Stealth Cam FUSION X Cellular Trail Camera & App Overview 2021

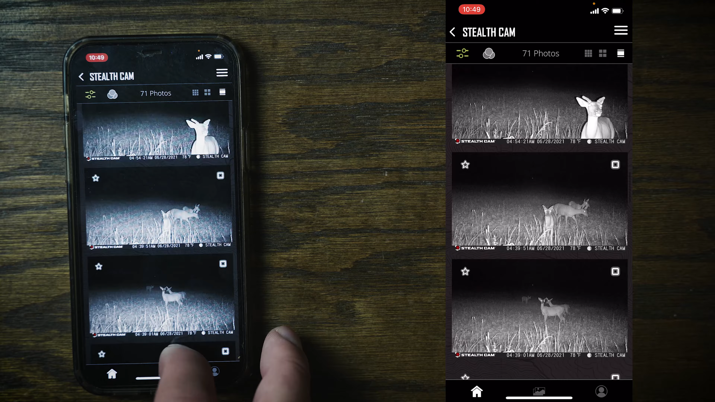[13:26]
time there's a razor in the uh image i don't i don't know that's that's just a weird weird thing